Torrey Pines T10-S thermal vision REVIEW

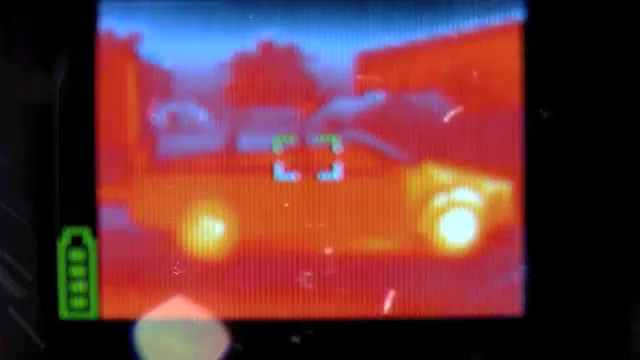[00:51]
I need to go into the shadow I think. There. Now I am in the shadow. Ok, it has 4 color modes.
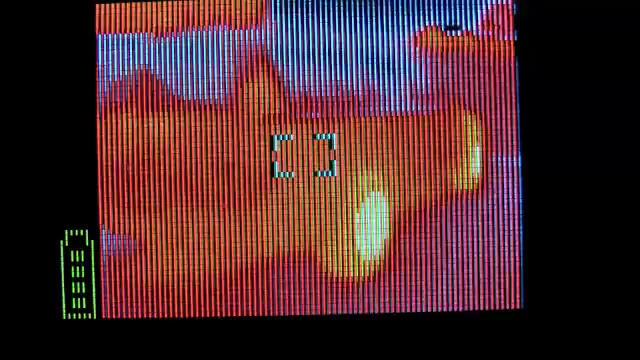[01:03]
So this is like full color, where hot is white and the coldest gets black.
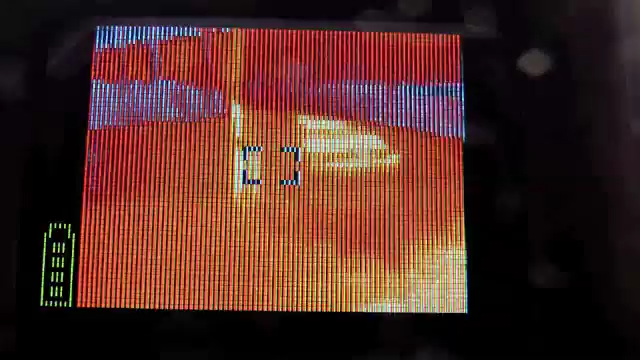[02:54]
And the other thing is that here you have a greater range of colors.
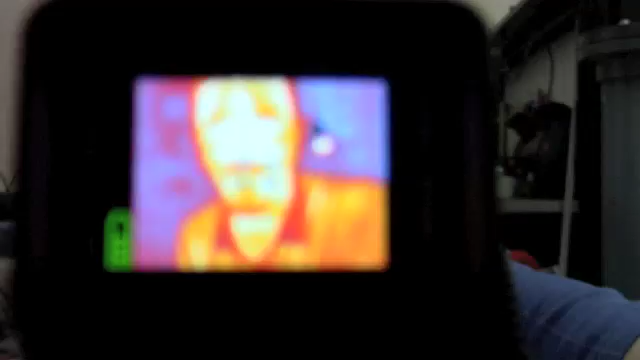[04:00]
So I'll keep this on predator mode as I call it here.
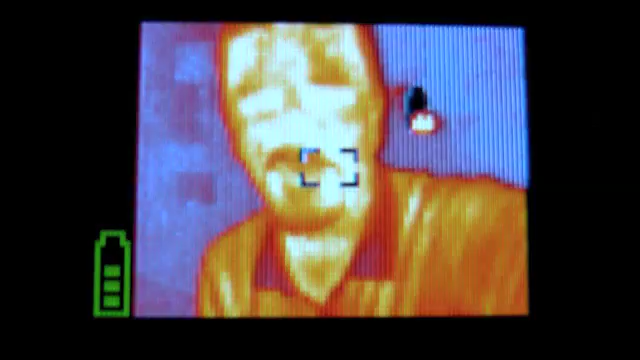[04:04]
Because that gives you the biggest thermal range.
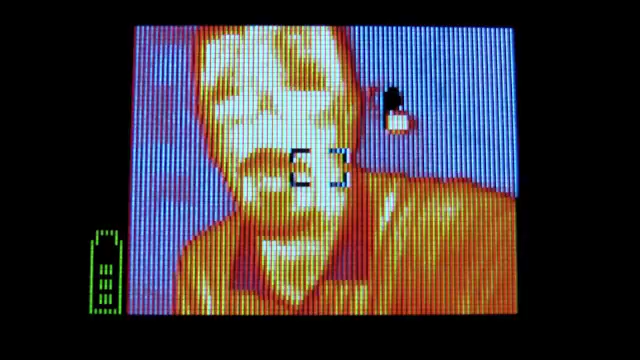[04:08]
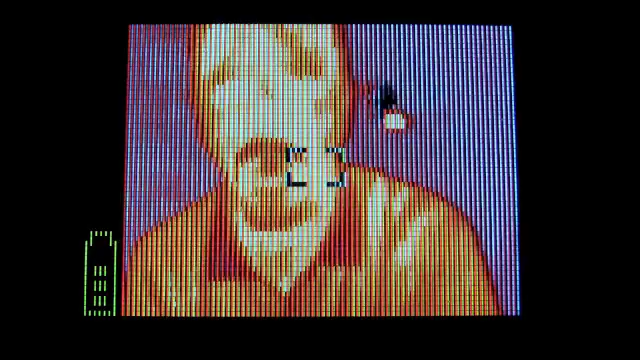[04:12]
Now, you see I'm pretty hot in my eyes. That's really why most of the heat is going out. So let me take on safety glasses, shooting glasses. And voila, that's gone.
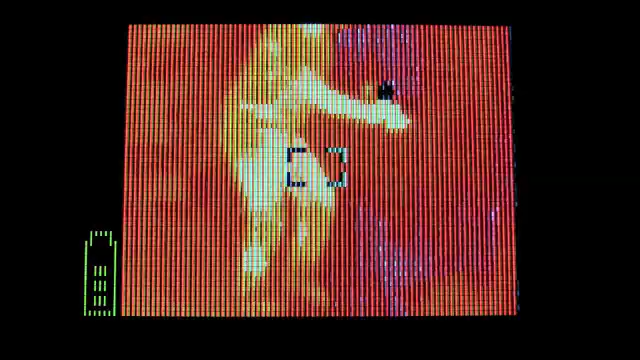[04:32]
So, I'm now like 4 meters away.
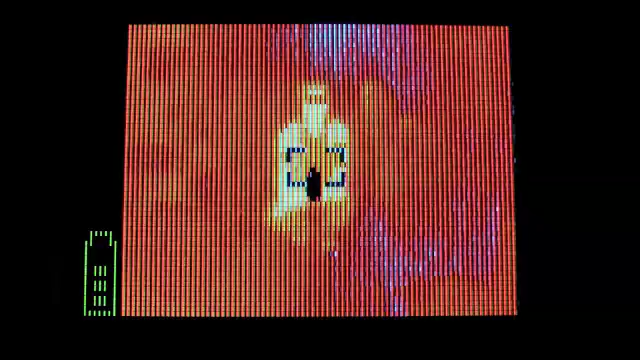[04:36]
And here I have a bottle of cold water.
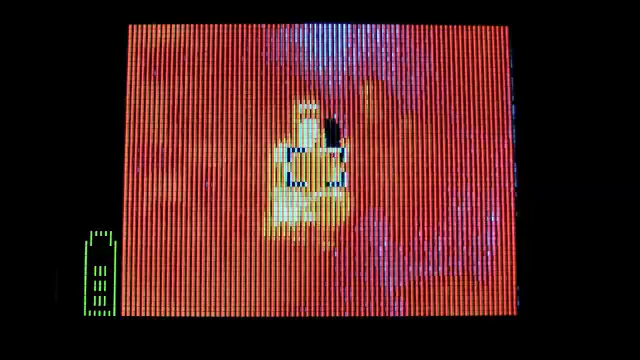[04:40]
A cup of hot coffee. No sugar.
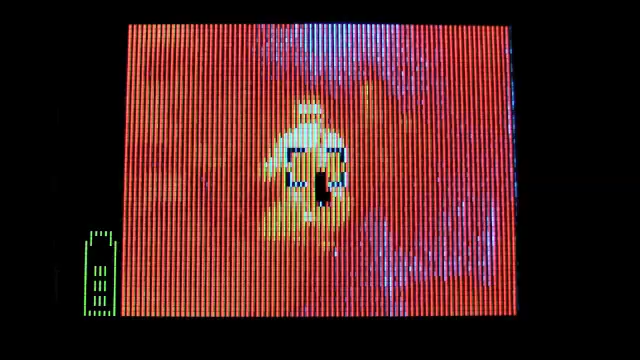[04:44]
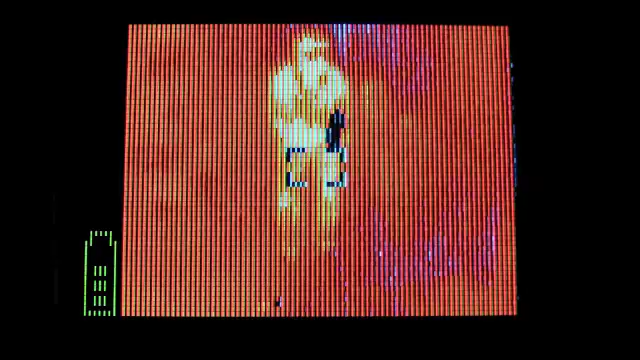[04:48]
If I want to hide, there is a way.
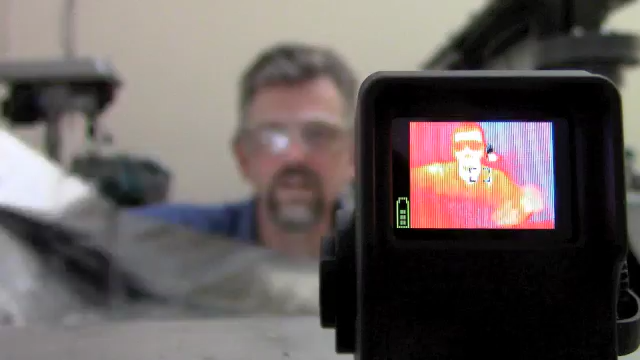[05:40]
And now you don't. This is the same thing in white hot.
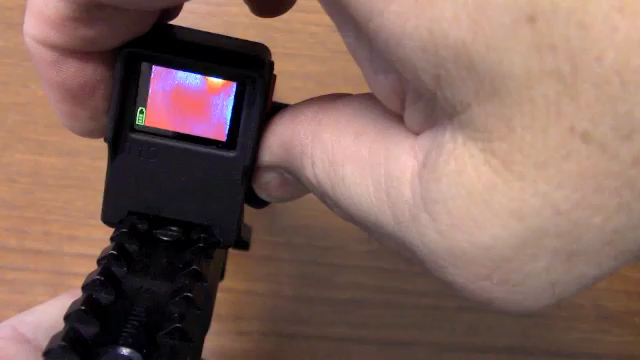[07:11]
And here you go down with that button and select with that button. So you go down here to this one, select it.
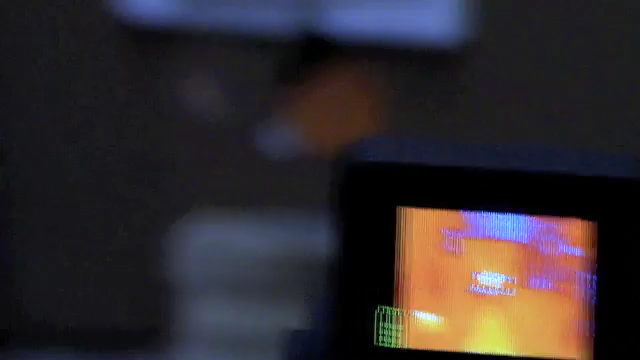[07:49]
Now look at the barrel, how it gets heated up immediately.
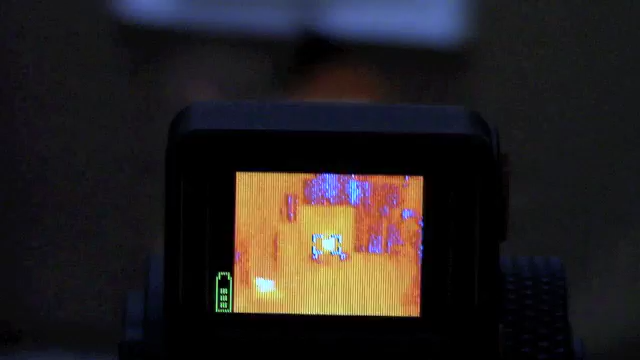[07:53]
Shot and it's hot. Now reverse. One more time.
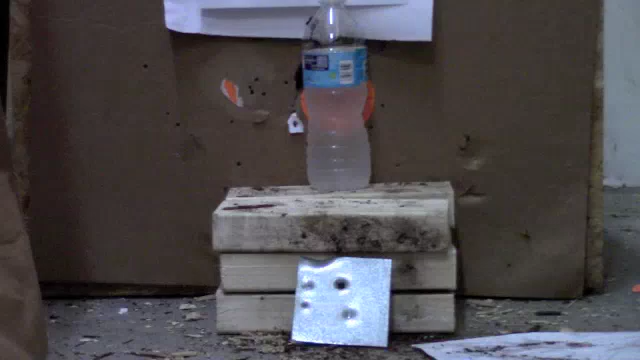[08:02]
Now I also have a cold target here. The cold water bottle to show you the thermal signature of it.
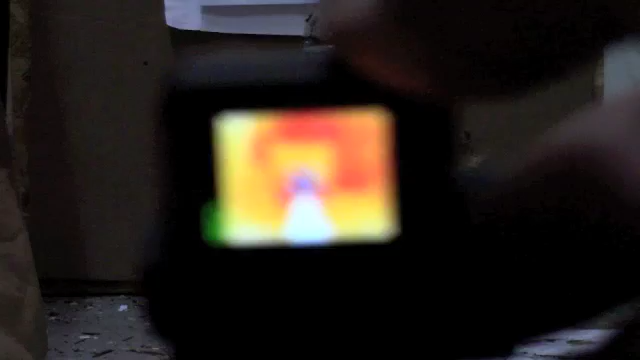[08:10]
And we can get it to focus.
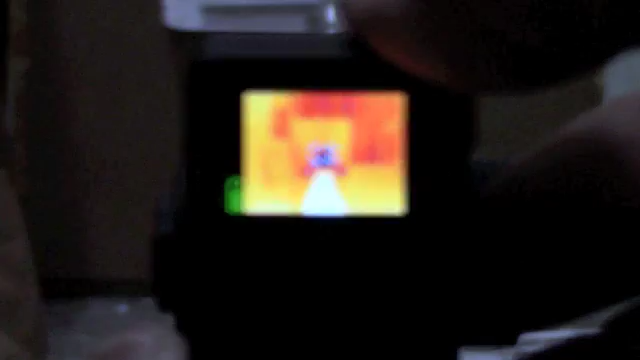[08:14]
Alright. And I'll turn off the cursor to see it better.
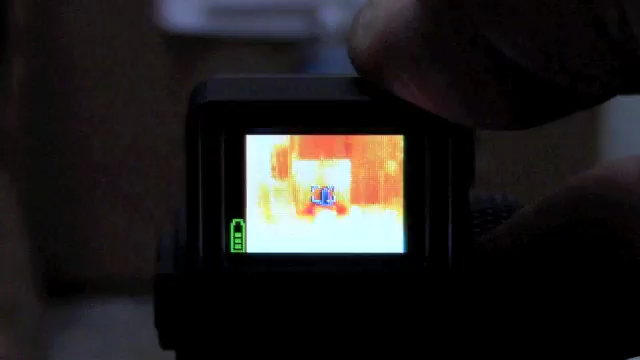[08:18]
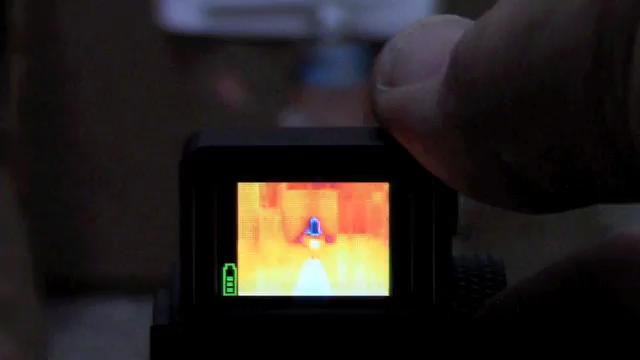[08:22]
First you see the barrel, the silencer of the gun.
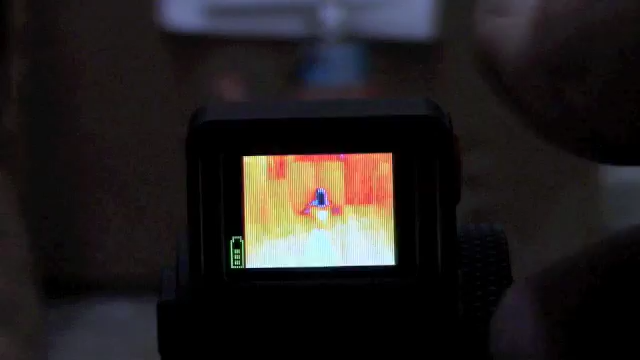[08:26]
And because I just shot with it, it's a bit warm.
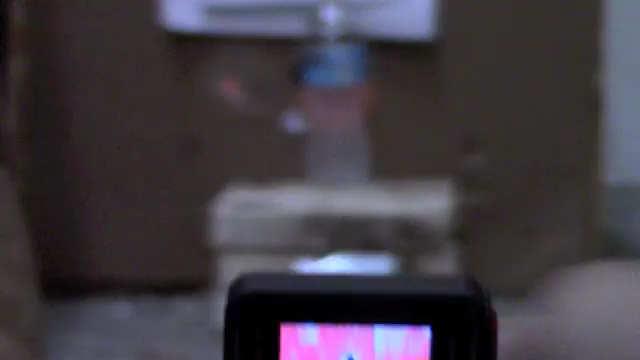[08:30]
And then you see underneath,
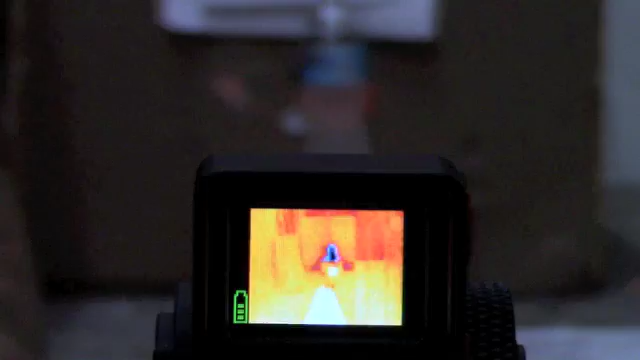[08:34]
in front of it you see the kind of warm plate.
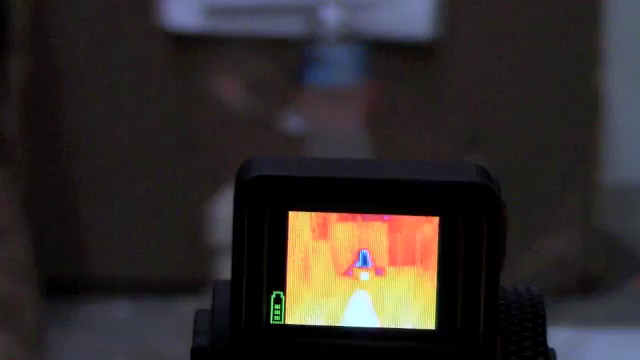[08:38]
It's getting cold already.
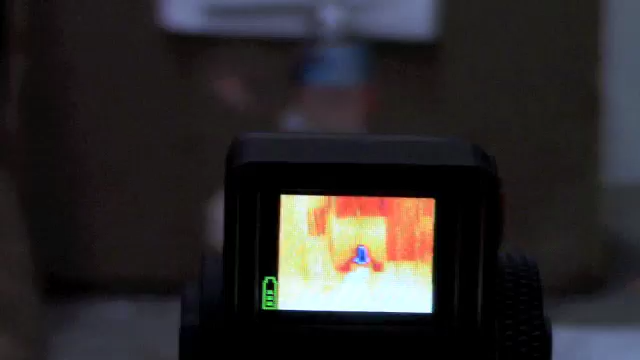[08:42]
And the cold water bottle which is blue and even black.